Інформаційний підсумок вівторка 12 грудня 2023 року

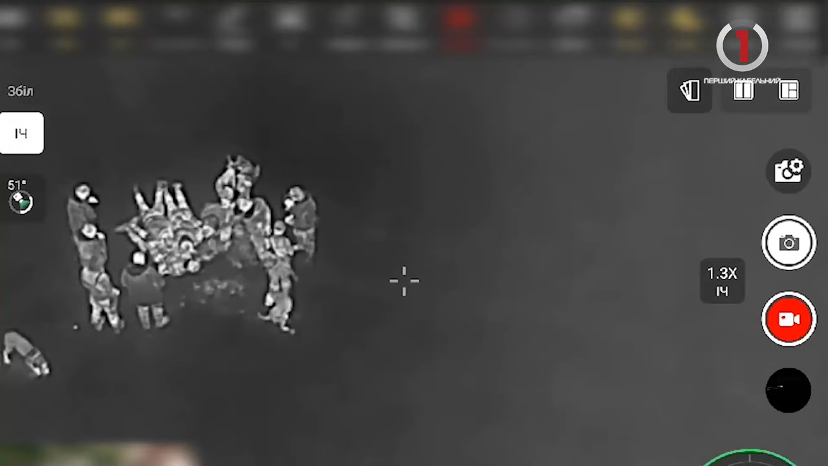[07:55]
13 порушників кордону зупинили минулої доби на кордоні з ЄС прикордонники Мукачівського загоду.
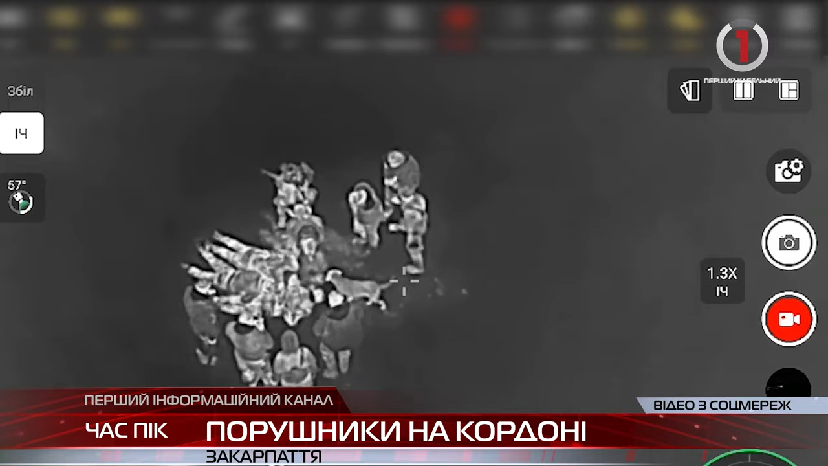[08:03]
Завдяки застосуванню квадрокоптера прикордонний наряд відділу Косано припинив спробу незаконного перетину кордону п'ятьма чоловіками призовного віку, які намагалися незаконно потрапити в Угорщину.
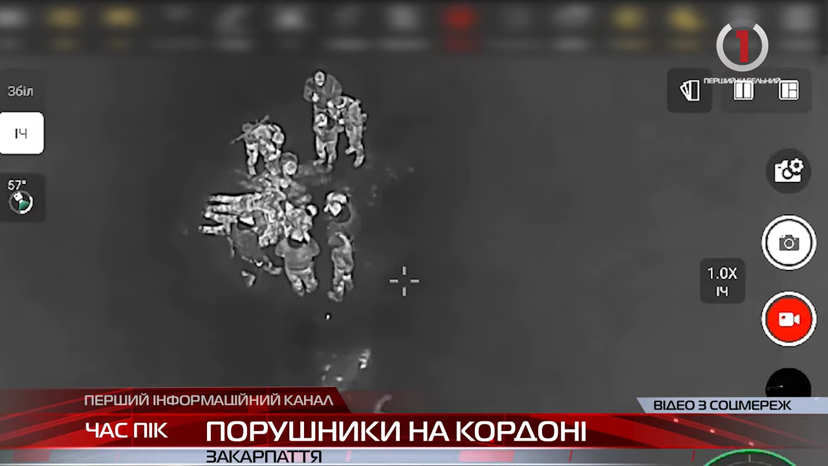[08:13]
Усі затримані жителі Закарпаття, ще двох закарпатців та киянина, які збиралися в обхід пунктів пропуску потрапити до Румунії, затримали військовослужбовці відділення «Хижа».